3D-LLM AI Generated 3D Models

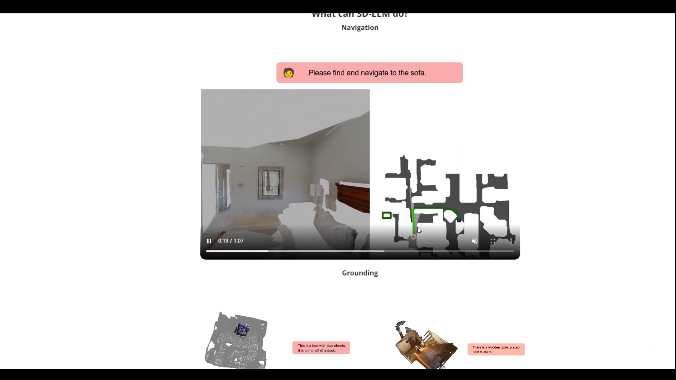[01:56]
For instance, let's look at this navigation example where 3D LLM is helping us to navigate to the sofa. So this is very useful